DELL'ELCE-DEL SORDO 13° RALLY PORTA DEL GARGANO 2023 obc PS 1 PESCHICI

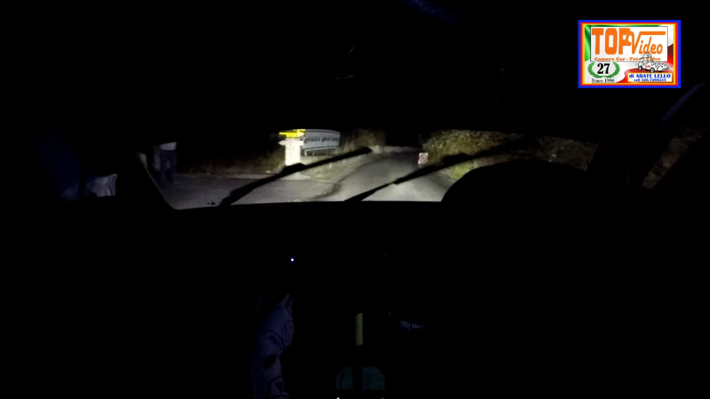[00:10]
150 destri, sinistra 6 e destra 5. E sinistra 5 apre. 50, sinistra 6. 50, sinistra 3 e destra 3. E destra 3, accenno sinistro, sinistra 2 apre.